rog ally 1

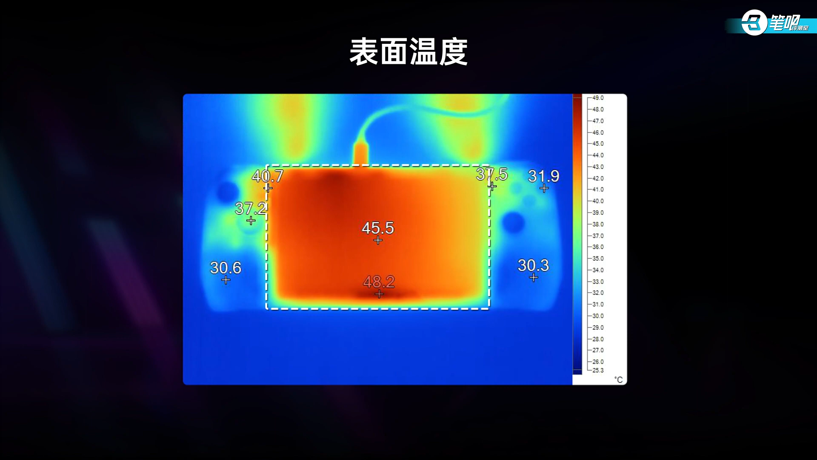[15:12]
On screen: scale top 49.0°C, scale bottom 25.3°C
2度这个屏幕发热很均匀手柄位置的温度很低按键附近在37-40度之间背面
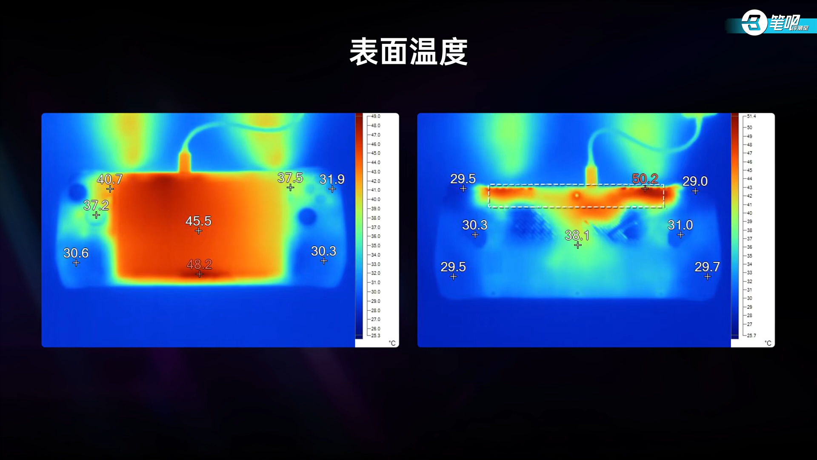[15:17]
温度主要集中在出风口和接口附近基本上远离了握持的位置